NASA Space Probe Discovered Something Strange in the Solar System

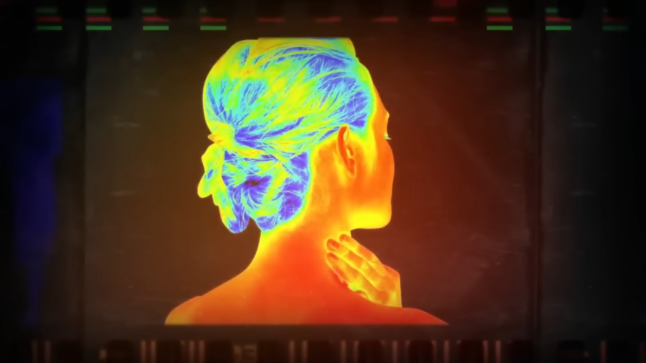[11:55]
since our eyes aren't capable of picking up infrared radiation. What you're seeing is the result of image processors mapping longer infrared wavelengths to the red end of the visible spectrum, and shorter wavelengths towards the blue spectrum.
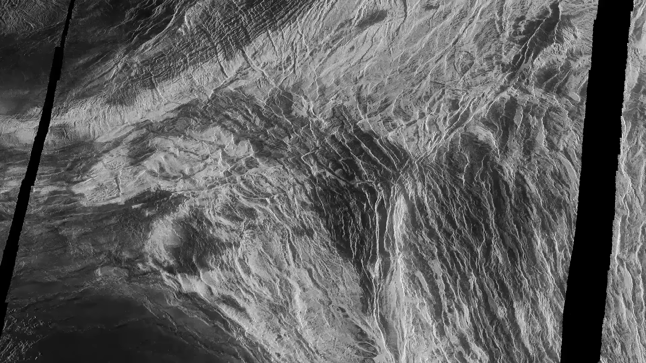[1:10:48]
These are tesseri, tectonically complex units that occupy about 8% of the surface of Venus,
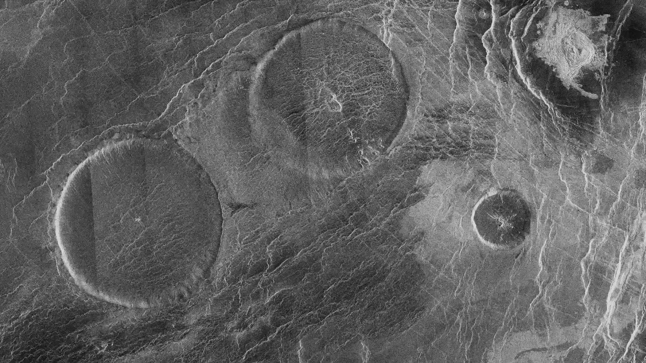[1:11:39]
Not far from the corona, there is something else. A so-called pancake dome, approximately 35 kilometers in diameter.
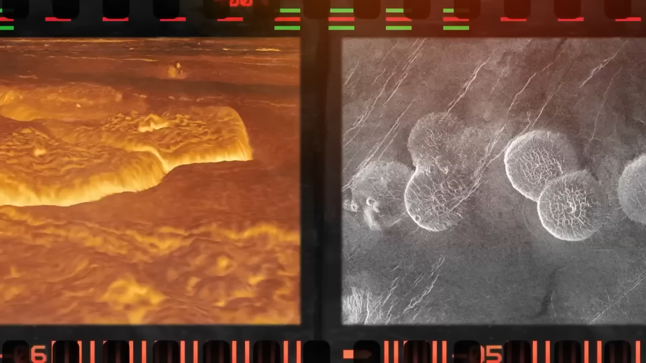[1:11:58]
Scientists say they were formed by ancient eruptions of an extremely viscous lava.
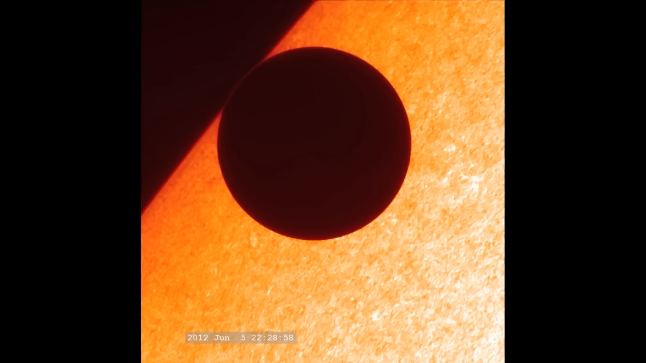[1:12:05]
The planet first seemed to be devoid of internal energy, but it turned out to be quite active.
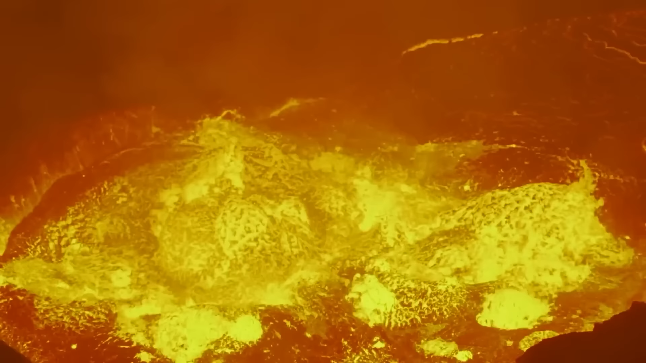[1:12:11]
Tectonic activity may still continue in the depths of Venus, and volcanoes could still spew lava on its surface.
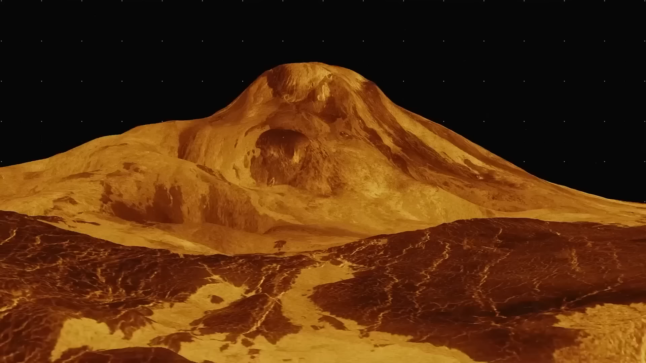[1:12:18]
This is the volcano Matt Mons, although it is not an actual direct image.
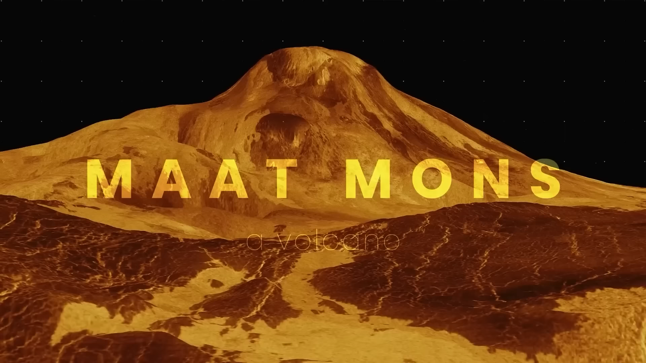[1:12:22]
The Magellan spacecraft couldn't see the surface of Venus through the thick layer of clouds, but its onboard radar surveyed the planet and transmitted the results to Earth. Here, a computer generated stunning views of Venus based on the received data.